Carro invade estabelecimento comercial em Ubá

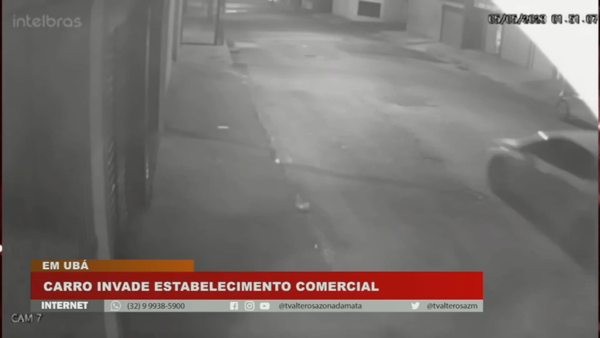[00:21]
quando o condutor realiza uma manobra conhecida como cavalo de pau, impedindo o trânsito na pista. Um outro carro que trafegava pelo local vinha logo atrás, quando foi surpreendido pelo movimento. O motorista parece tentar desviar para evitar a batida. Ele perde o controle da direção e acaba atingindo a parede de um estabelecimento comercial, invadindo o local. O condutor do carro branco foge logo na sequência na contramão da direção.